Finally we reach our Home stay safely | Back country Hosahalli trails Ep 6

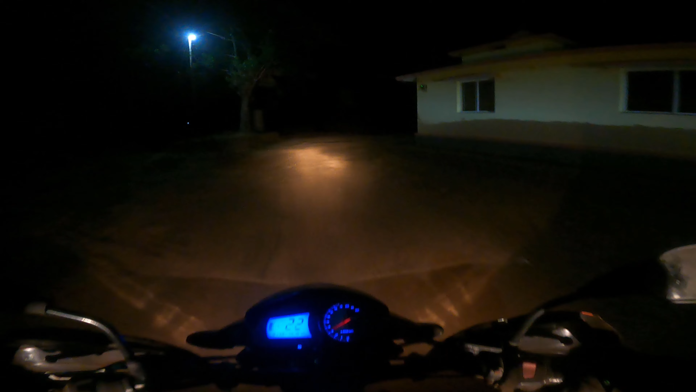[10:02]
So back to our homestay. I'm not too sure what's the time, but then just entering the homestay now. Super tired. Sanjay, bye! Super tired.
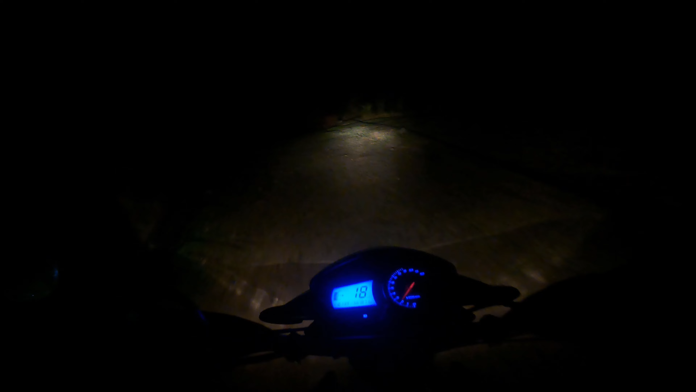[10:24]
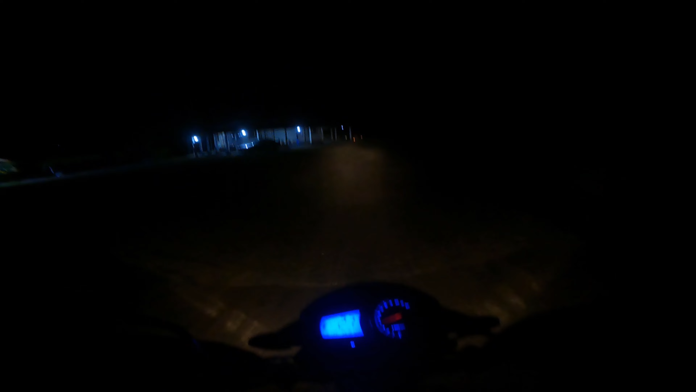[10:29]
Let's just park the vehicle and what?